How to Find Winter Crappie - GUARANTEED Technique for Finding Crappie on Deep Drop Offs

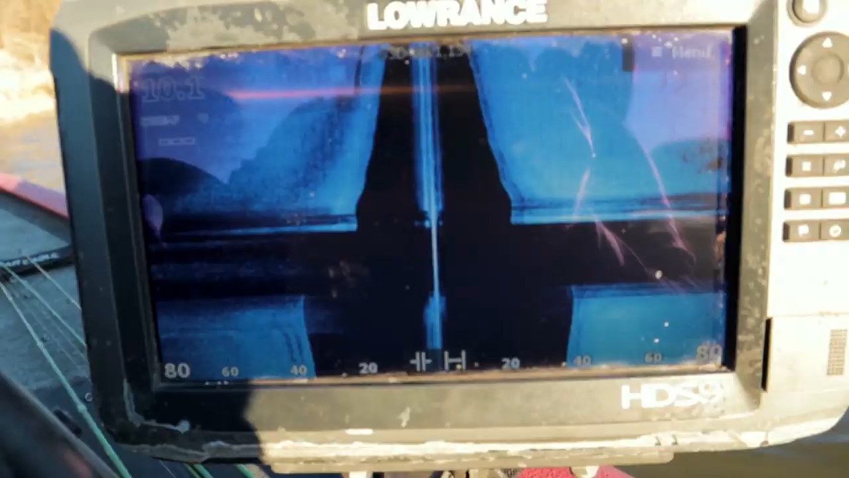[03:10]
Alright, so we're coming up on this drop off right along. We're already seeing that drop off.
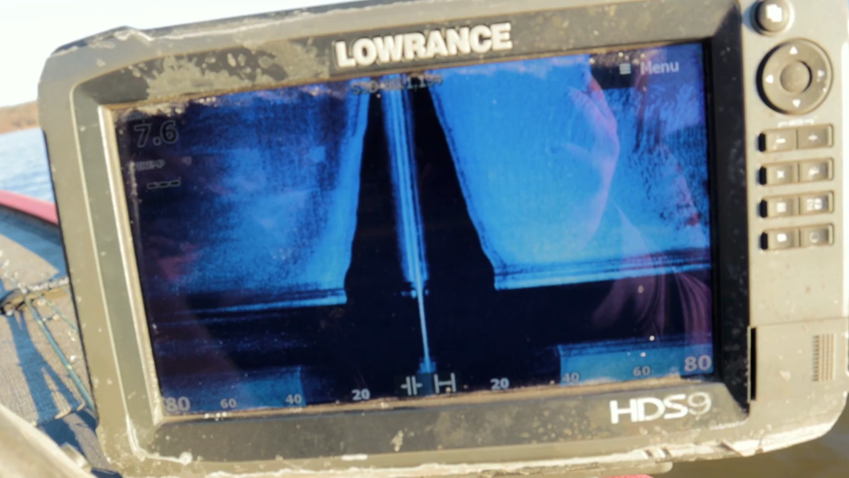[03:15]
We already see the shadows and everything.
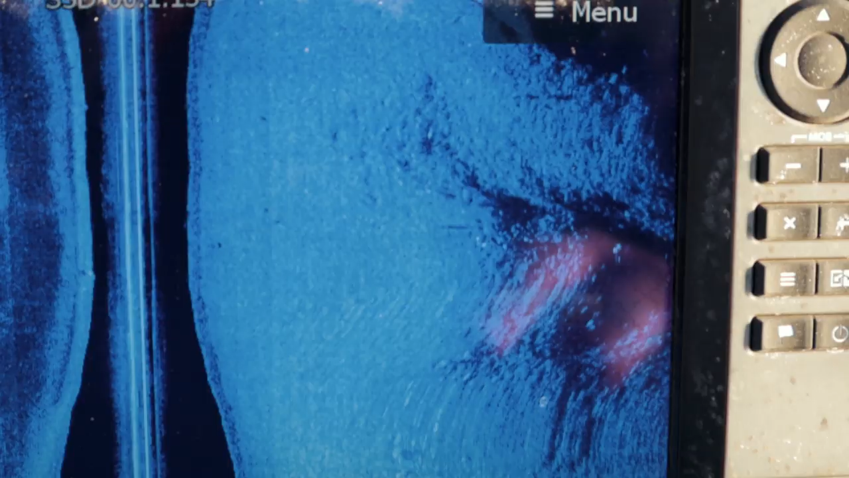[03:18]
So you can see the fish hanging out right there.
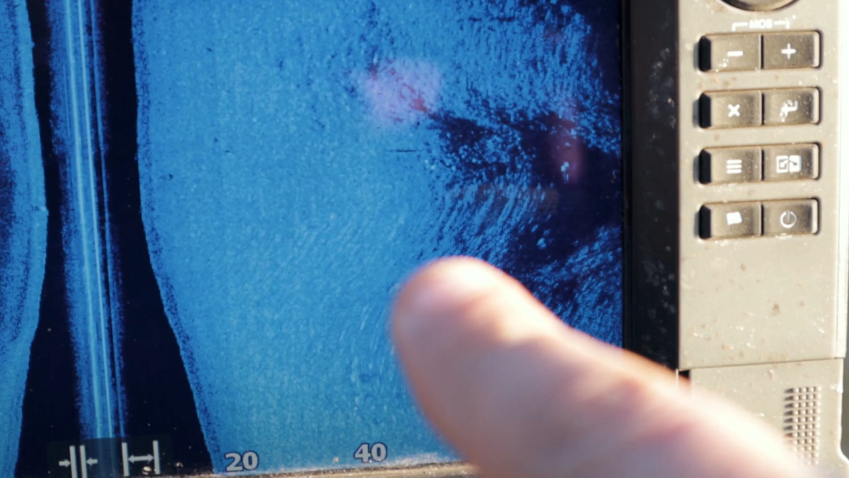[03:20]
One, two, three, four.
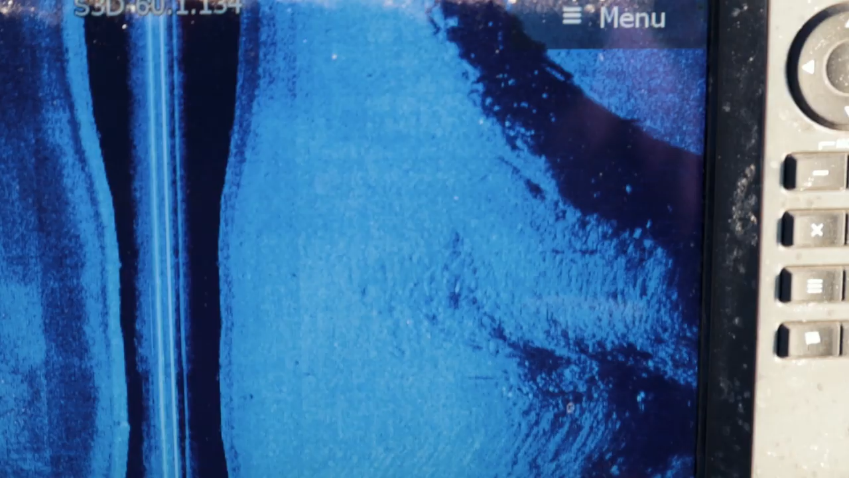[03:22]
Wow, look at all those fish. So there's fish hanging out right on the drop off. Dot, dot, dot. All those white dots. Boom, there's a big one right there.
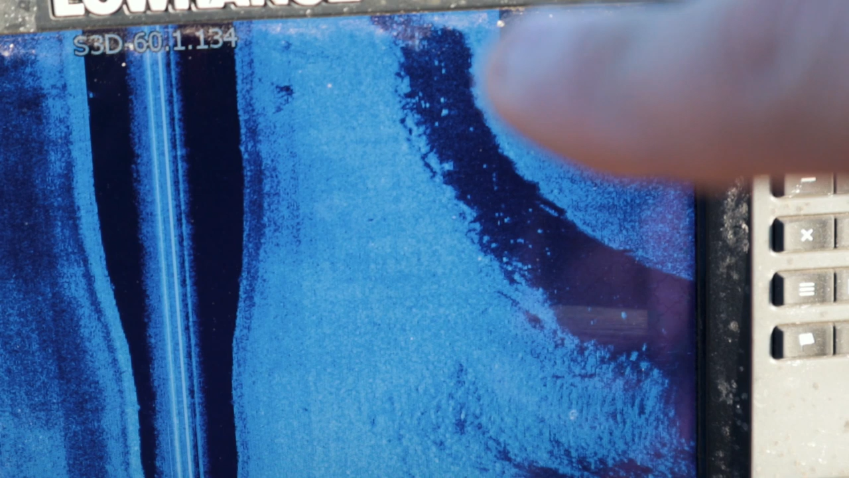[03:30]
Boom, boom, boom, boom. They're all hanging out on this drop off.
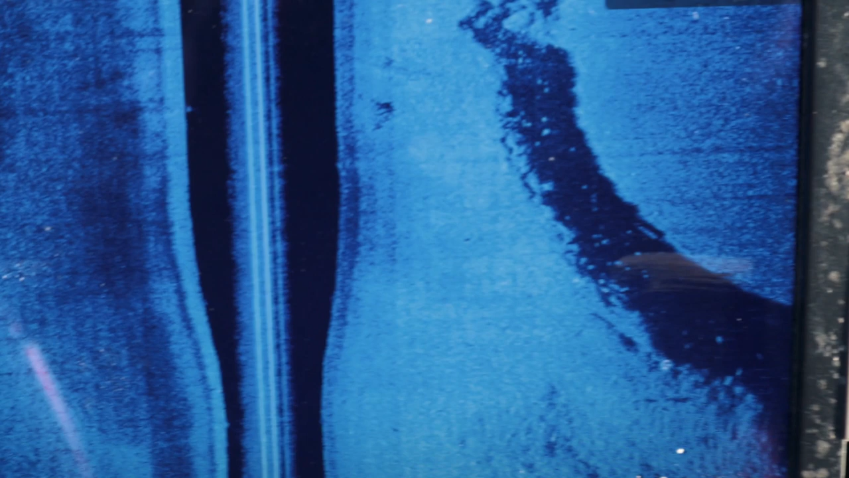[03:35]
So what we're gonna do is go scan this area with LiveScope because we know they're there.
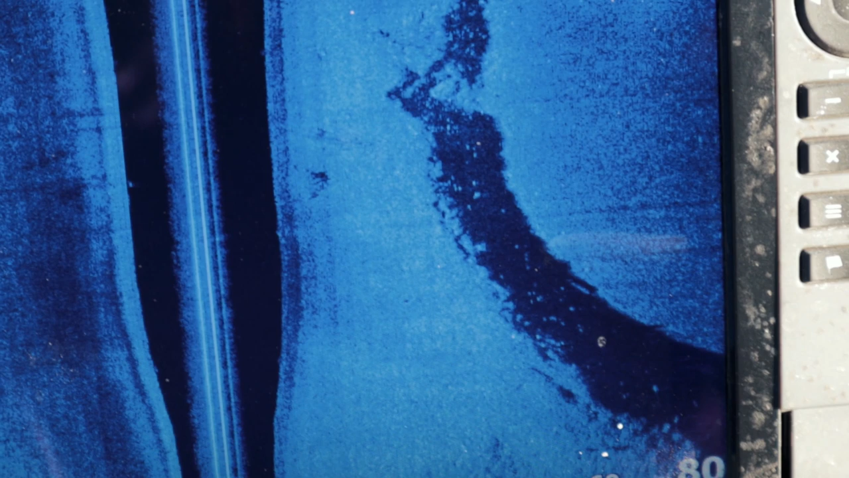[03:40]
And we're just gonna look for brush piles and look for fish. Look at that. There's a whole gob of them right there.
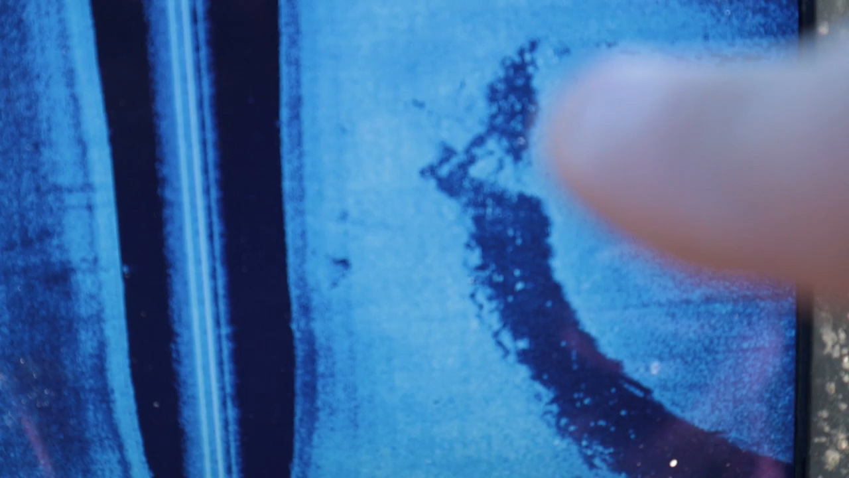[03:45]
Whole gob of fish right there. Look at that.